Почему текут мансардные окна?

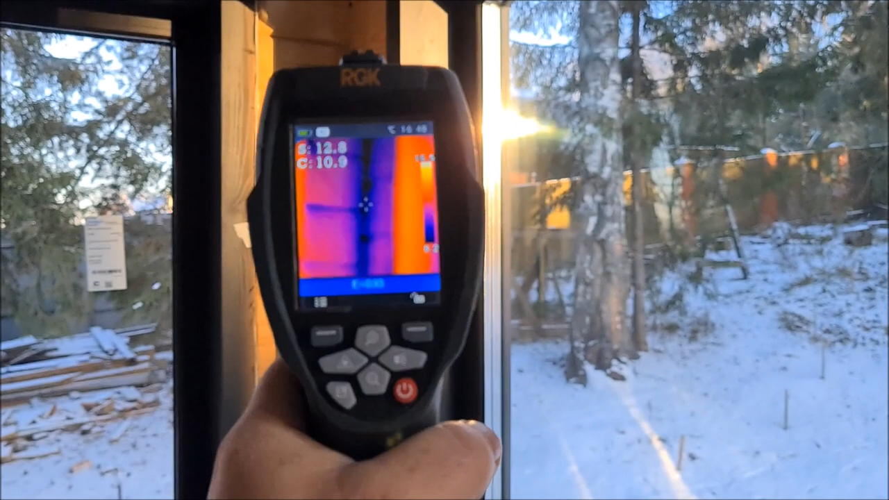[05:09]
есть смотрите углы какие нарекания очень по нему я конечно я скажу заказчику и он стоит не дешево среди сопряжения все
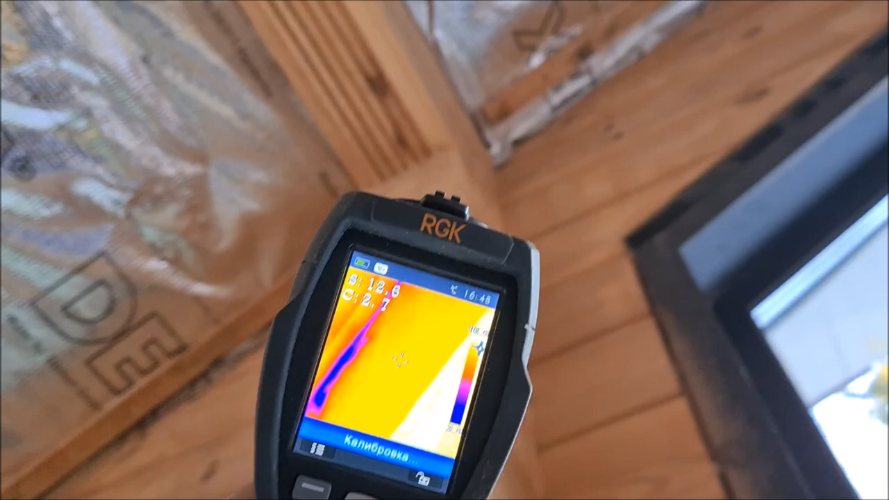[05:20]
смотрите что делается все сопряжение там их
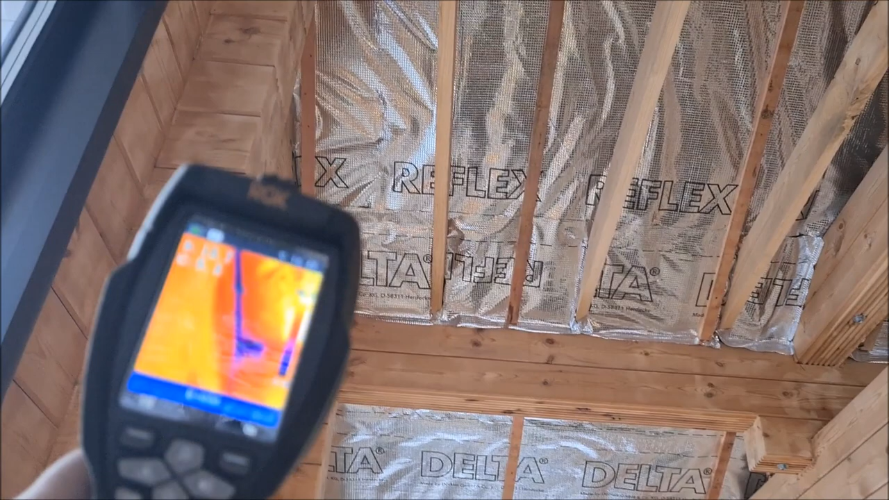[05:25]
надо до утеплять это получается это не конек стоит все ой
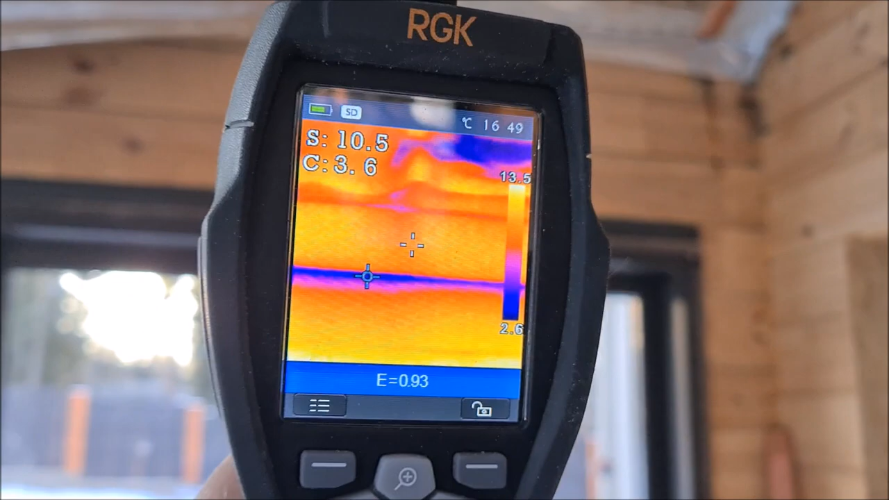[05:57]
чего смотрите как брус вообще щель получается вот этот вот представляете как сифонит брус даже этот
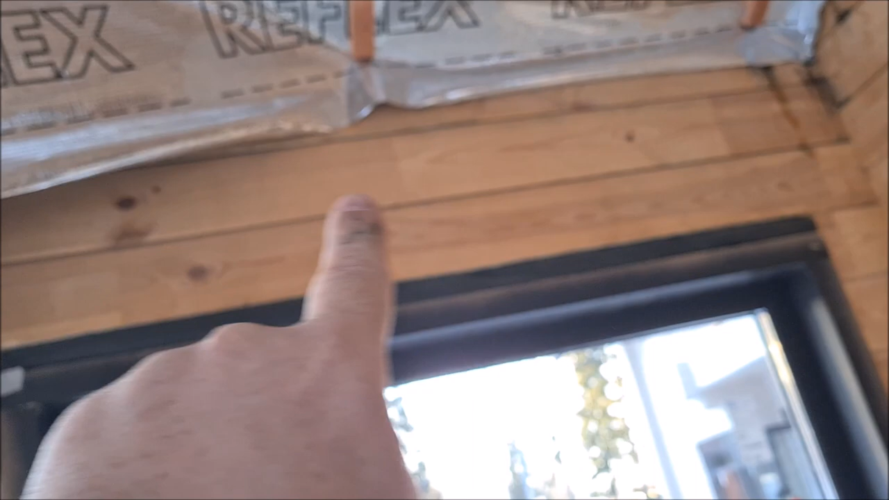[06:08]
соединение смотрите вот окно
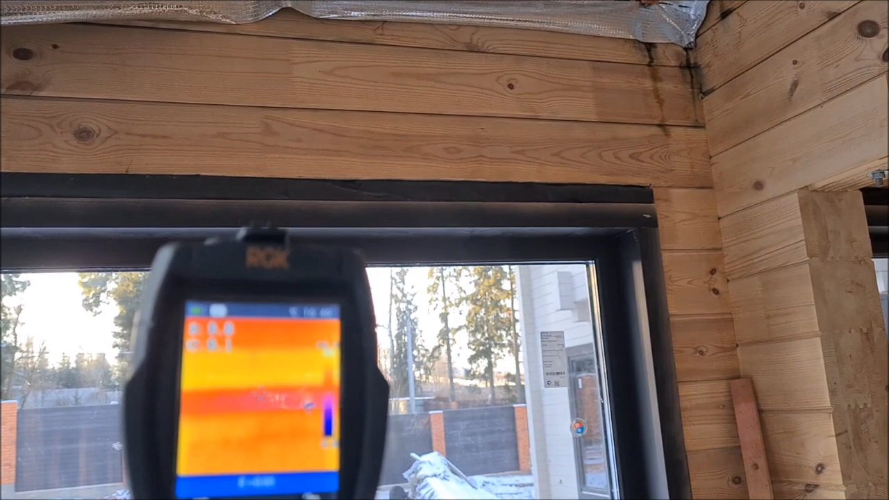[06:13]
ниже вот вот вот вот
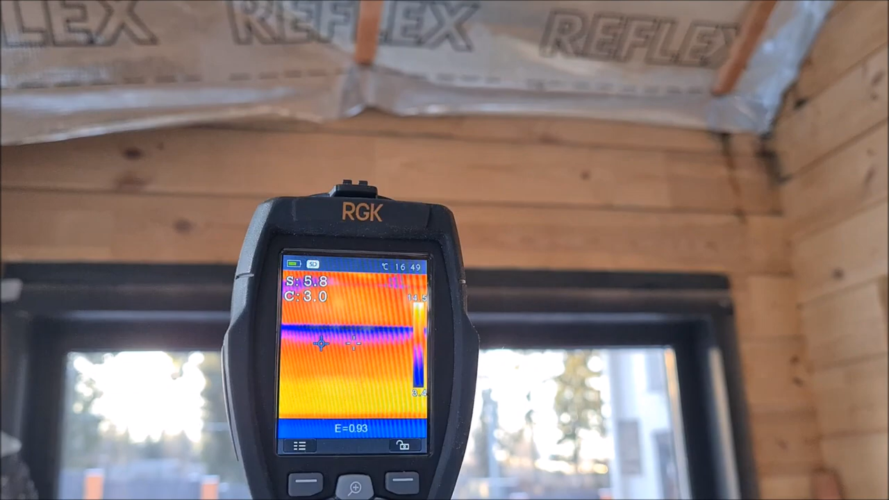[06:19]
обсада яркая обсада окна и вот следующий венец
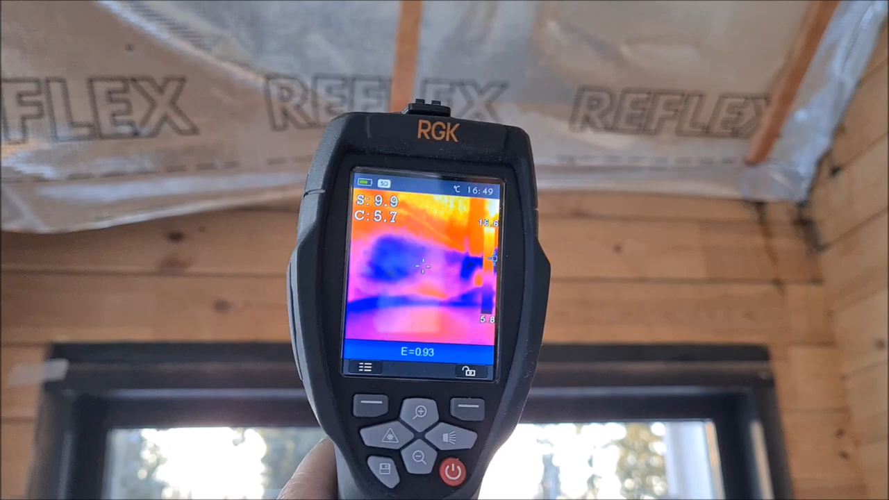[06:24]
видите как все еще теплопотери на нем какие
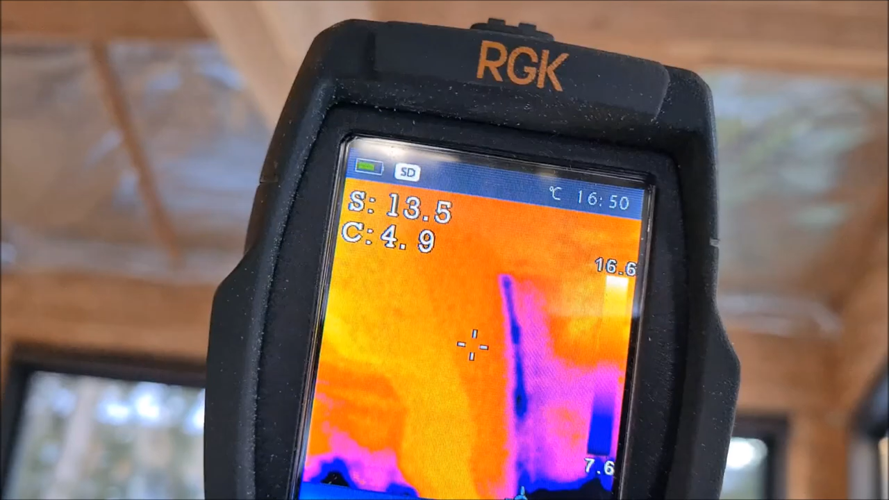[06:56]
все до утеплить все карнизы края подоткнуть утеплитель в
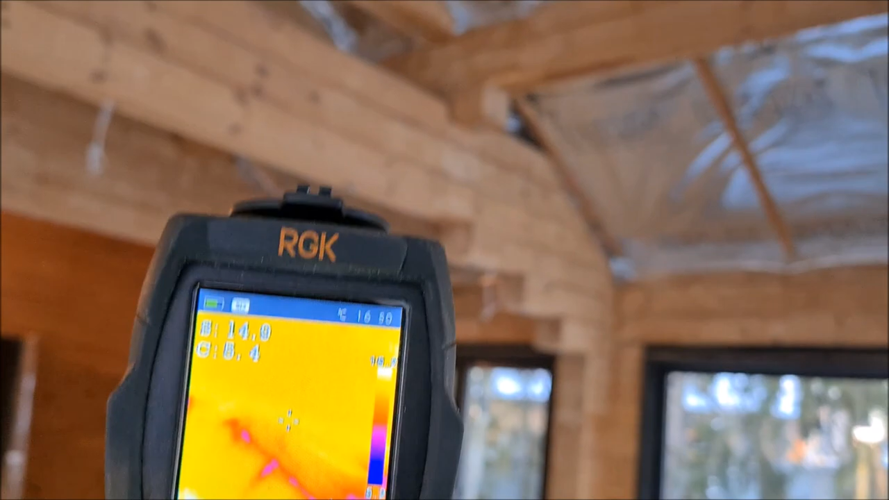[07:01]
принципе по скатам видите утеплено нормально по скатам я смотрю кровли а
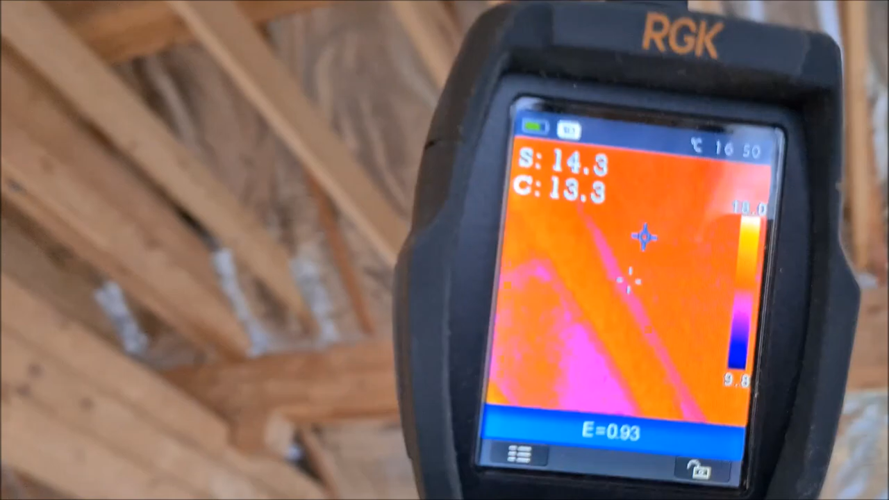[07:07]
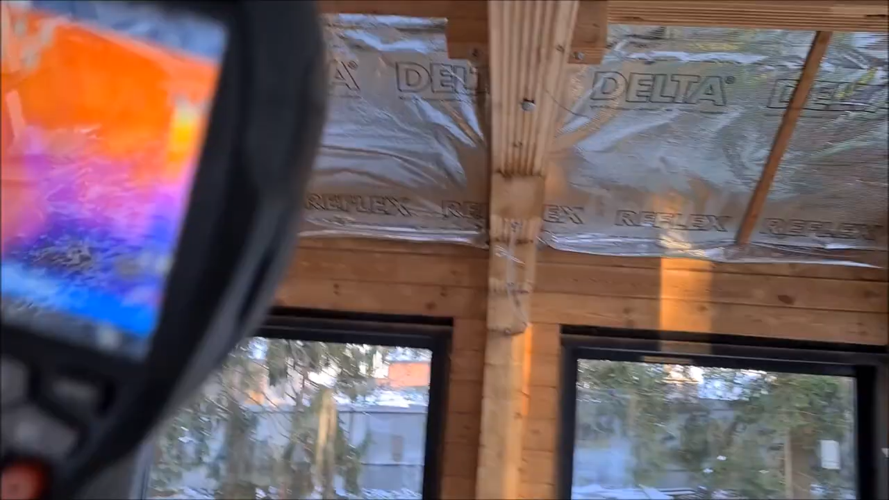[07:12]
вот все сопряжения как я вам сейчас демонстрировал все желают лучшего